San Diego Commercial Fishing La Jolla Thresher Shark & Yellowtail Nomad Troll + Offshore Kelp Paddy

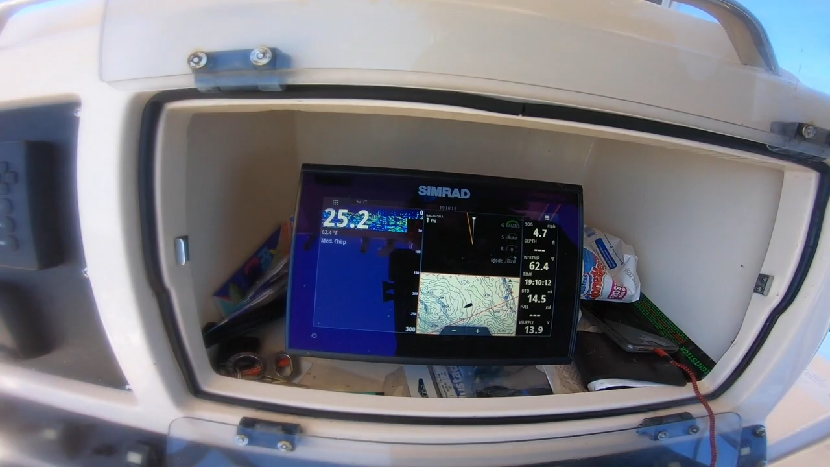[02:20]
14 and a half miles out of the spot. Look for him. Next kelp paddy right here.